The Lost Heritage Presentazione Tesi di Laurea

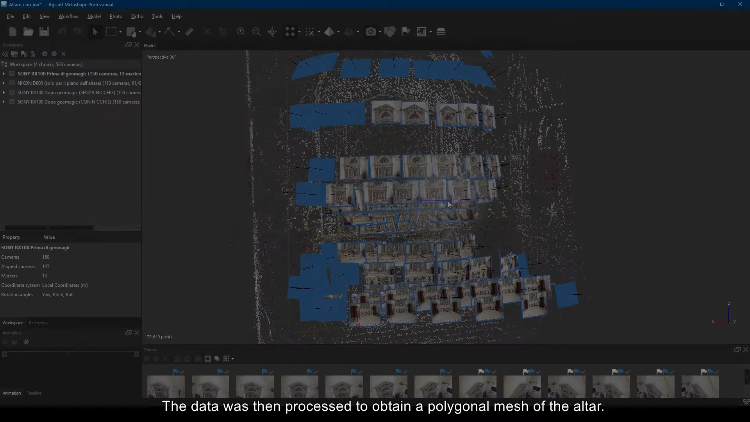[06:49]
I dati sono poi stati elaborati per ottenere una mesh poligonale dell'altare.
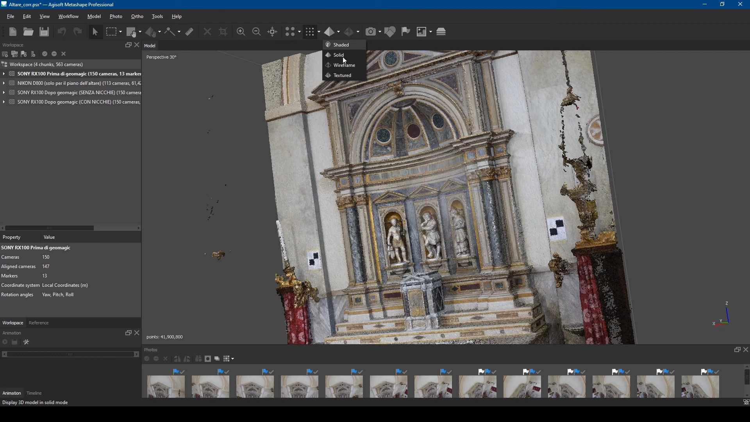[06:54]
L'altare è stato svuotato dalle tre statue ed elaborato come tale.
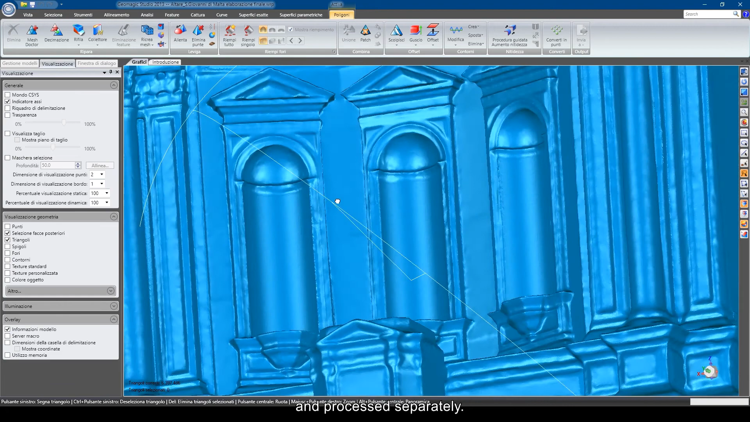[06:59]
Le statue sono state elaborate singolarmente per poter essere ricollocate nella loro posizione originaria.
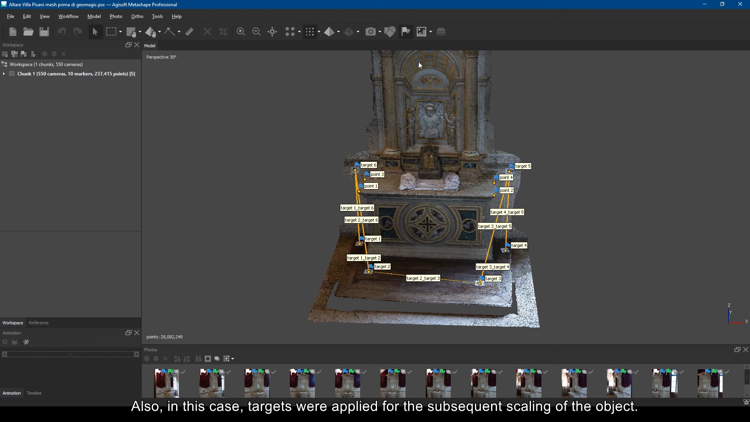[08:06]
Anche in questo caso sono stati applicati dei target per la successiva messa in scala dell'oggetto.
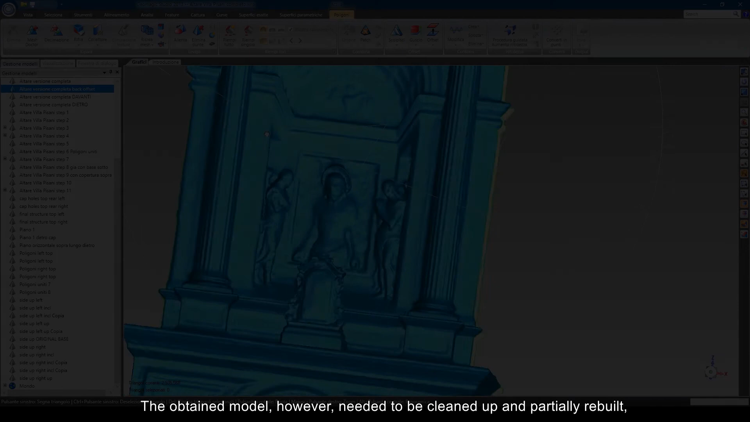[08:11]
Il modello ottenuto però necessitava di essere ripulito e in parte ricostruito,
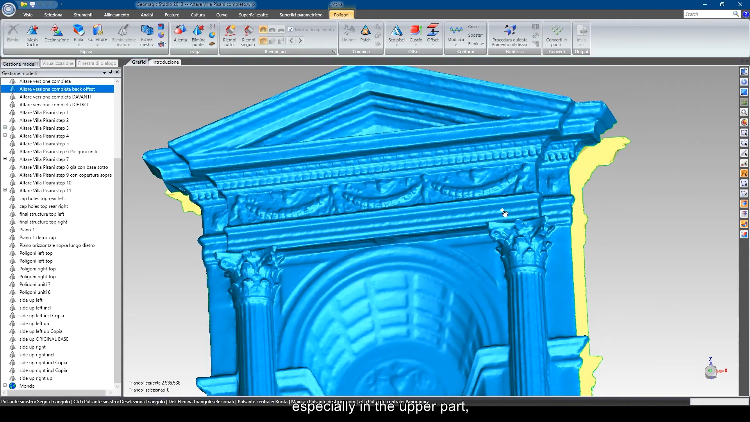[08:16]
soprattutto nella parte alta,
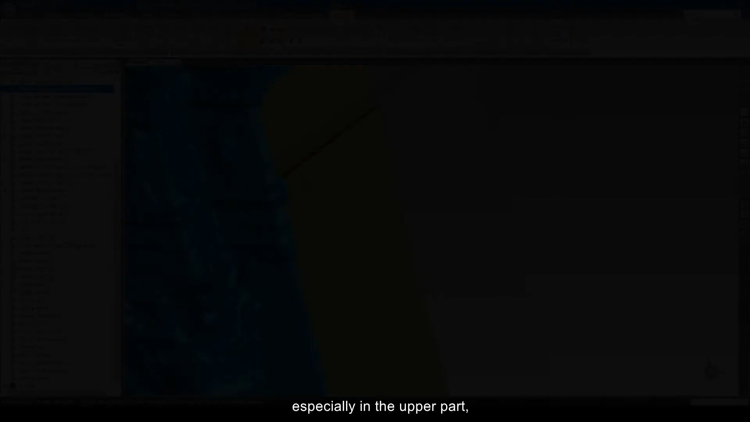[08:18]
coperta dalle tende che non potevano essere spostate e
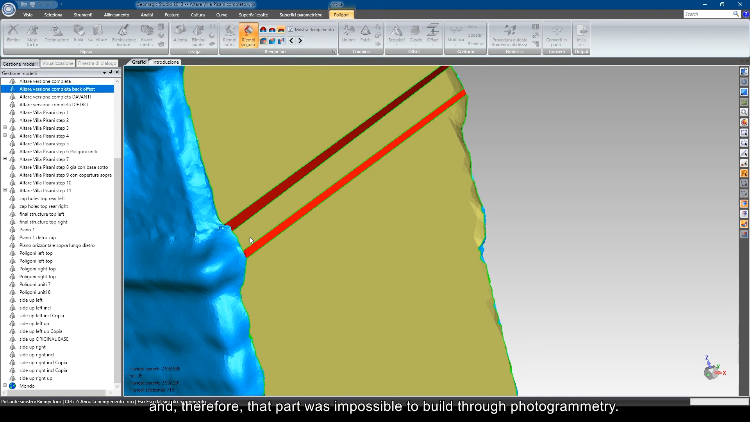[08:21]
quindi quella parte risultava impossibile da rilevare attraverso la fotogrammetria,
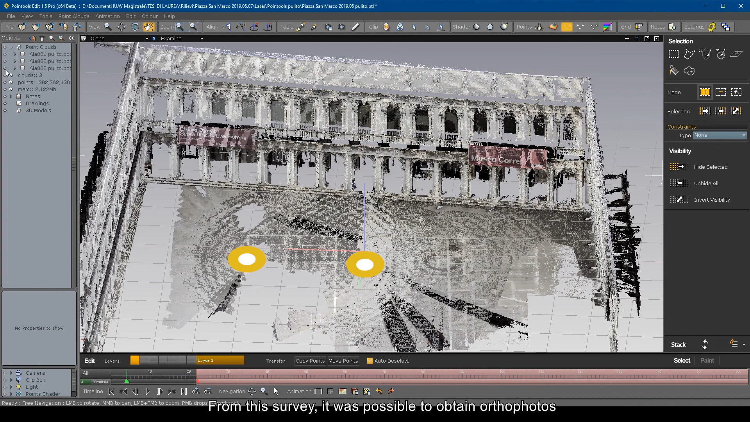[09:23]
Da questo rilievo si sono ottenute delle ortofoto per la successiva ricostruzione dell'impianto,
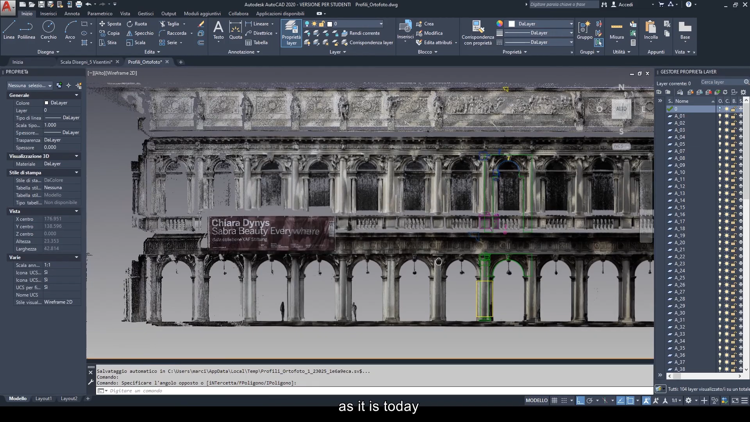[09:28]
come esso si presenta oggi e come si presentava prima del 1807.